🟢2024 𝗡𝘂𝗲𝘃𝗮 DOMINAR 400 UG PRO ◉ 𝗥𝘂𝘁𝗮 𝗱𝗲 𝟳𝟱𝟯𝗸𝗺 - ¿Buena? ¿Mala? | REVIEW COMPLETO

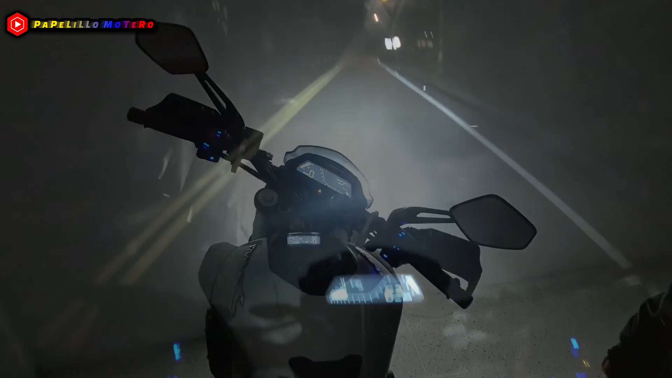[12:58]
segundo amanecer que nos toca entonces en esta ruta disfrutando de la Dominar
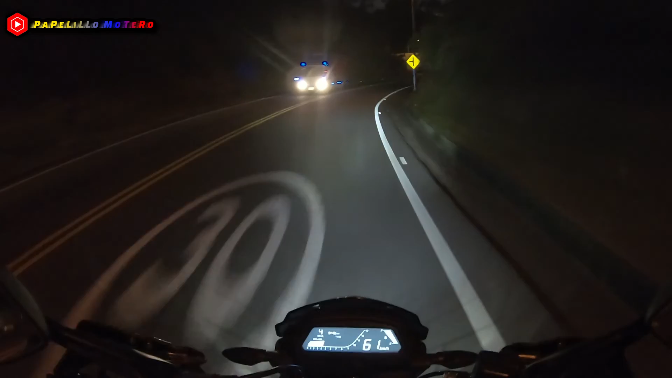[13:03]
400 esta motico que es mi herramienta de trabajo y que tanto me gusta manejar vamos exactamente sobre la altura de Maceo entonces tenemos que pasar la floresta y por allá otros dos corregimientos más para finalmente llegar al río Magdalena Puerto del Río nos demora un poco eso sí porque están en la construcción de un tramo vial de las vías 4G entonces hay por lo menos unos 20 parisigas Dios mío para llegar a ver río